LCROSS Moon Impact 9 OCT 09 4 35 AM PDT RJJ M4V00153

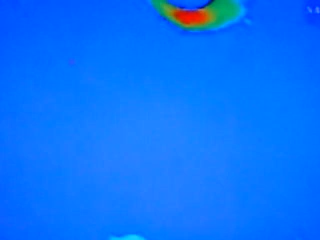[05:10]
Flight, NIR2, OPR change request. NIR2 to OPR. 10. Over. Set NIR2 to OPR.